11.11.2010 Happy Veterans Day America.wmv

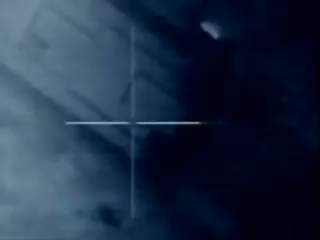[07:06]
Across the city, the ground shook as 14 more bombs from other stealths hit their targets.
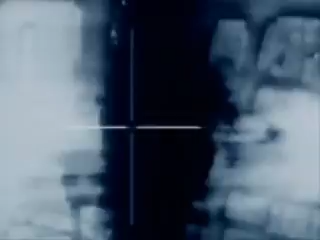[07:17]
The aircraft turned for home. Cruise missiles launched from US warships knocked out the power stations.